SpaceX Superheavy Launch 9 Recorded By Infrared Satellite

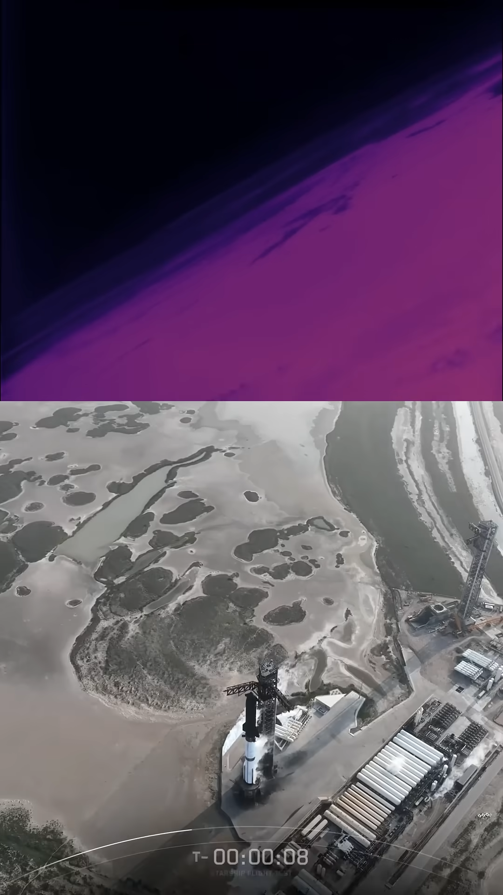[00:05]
This is the Tubin satellite, the Technical University of Berlin infrared nanosatellite.